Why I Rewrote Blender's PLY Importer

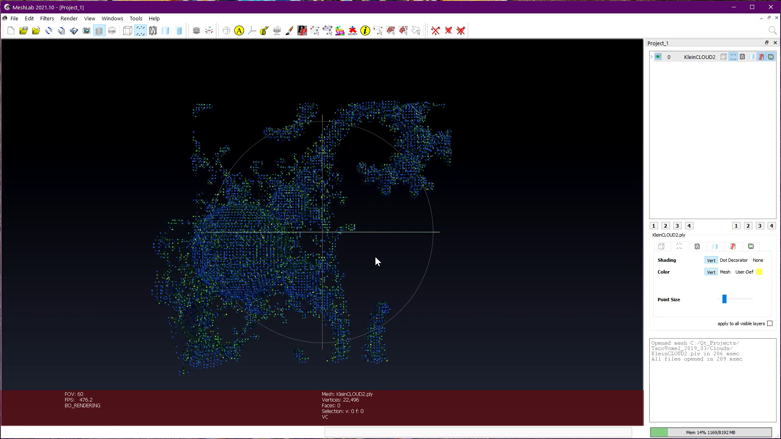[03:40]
Whatever failings ply may have, it's really good at storing scans in vertex-colored point clouds because it was designed for that.
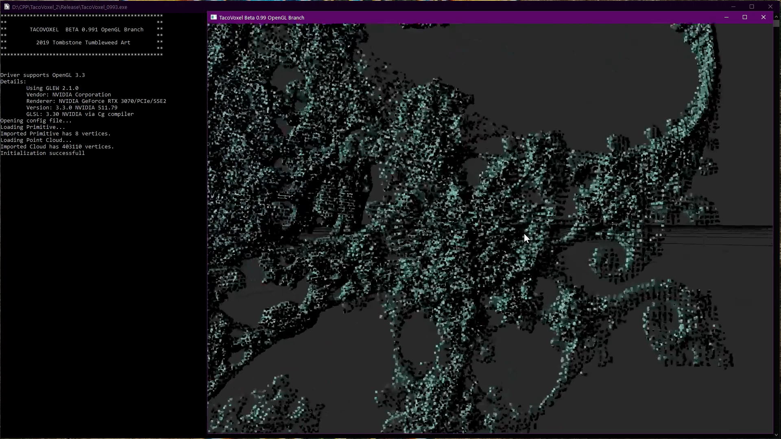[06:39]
By 2019, we had a fully graphical OpenGL version.
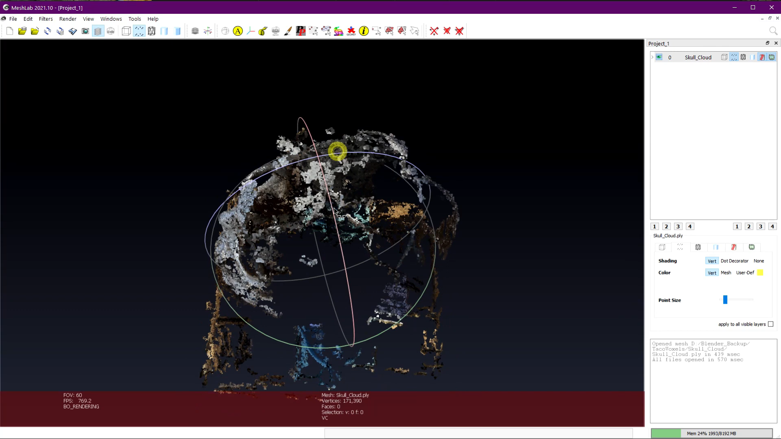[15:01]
I usually go with the Visual SFM to Mesh Lab workflow
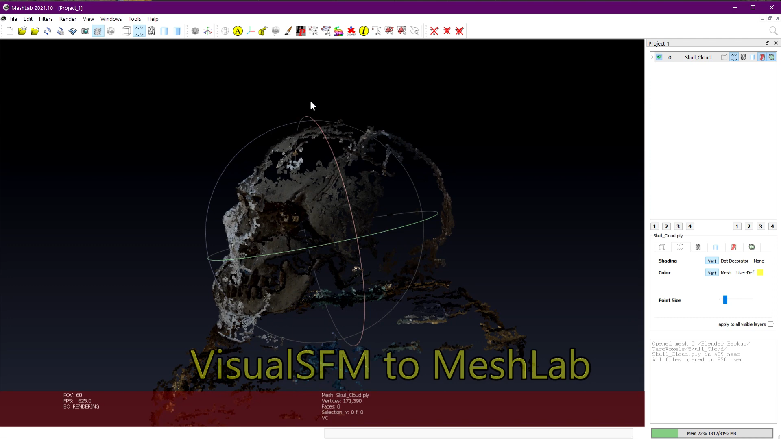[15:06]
that Gleb Aleksandrov posted back in 2016 in this tutorial.
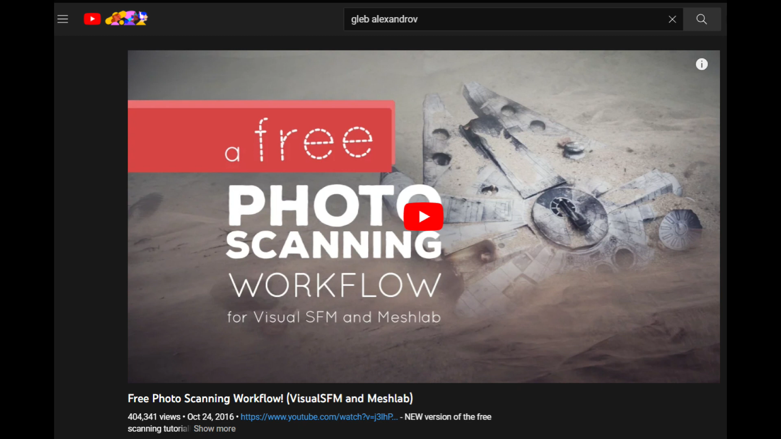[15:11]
When you run the Poisson Mesh Reconstruction Filter on a scan like this that has big gaps,
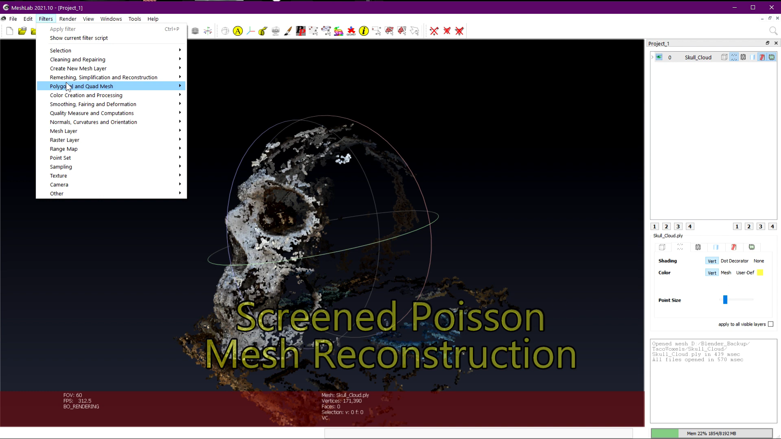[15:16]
you'll get these big smooth patches across it.
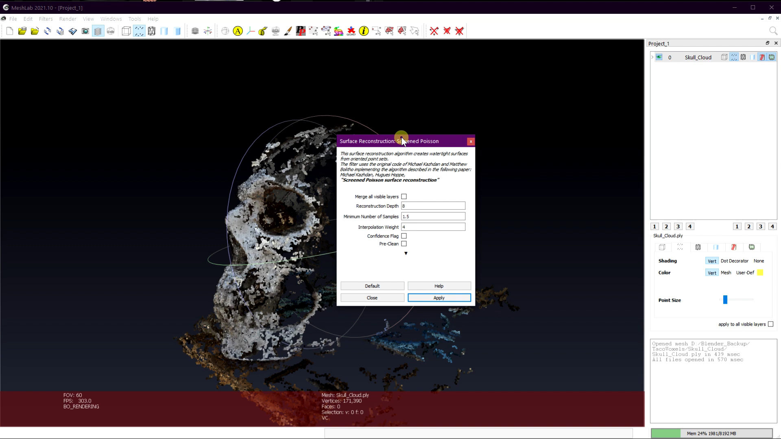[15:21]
Of course, that's the brilliance of Poisson. It generates watertight meshes. That's its strong point. Unfortunately, watertight doesn't always mean artistic.
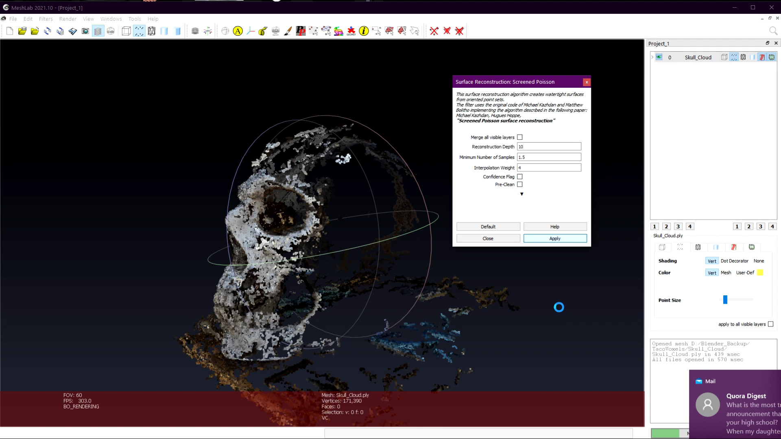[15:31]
I mean, sure, the gaps are filled, but now we have this really irregular sort of detail to utterly smooth.
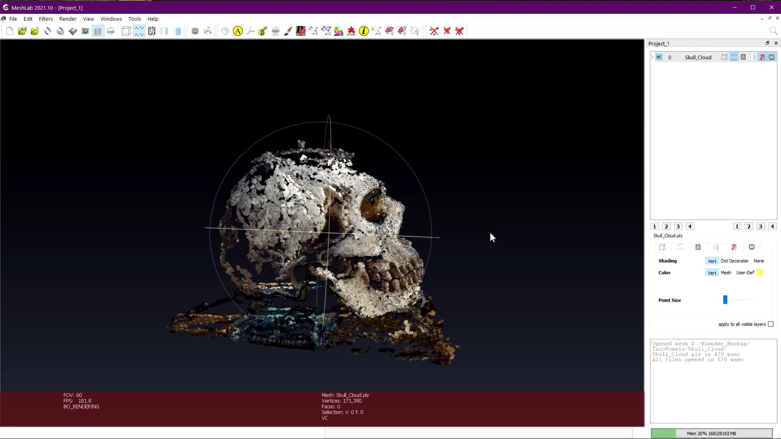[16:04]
So, as an alternative, when I get a degenerate point cloud like this,
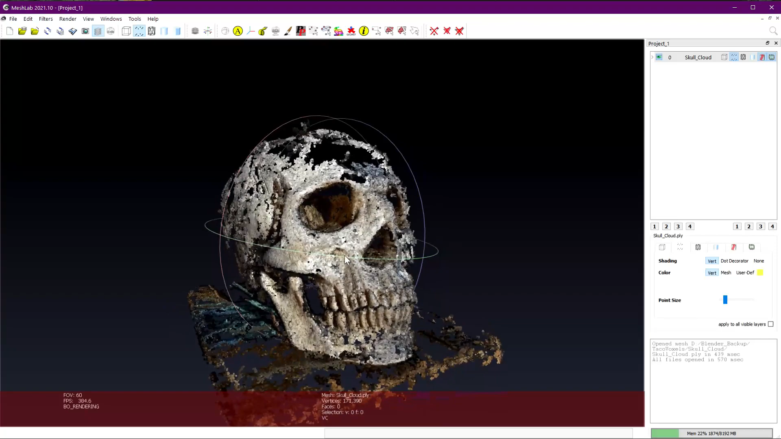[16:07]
you degenerate, I'd rather just go through the point cloud workflow from before,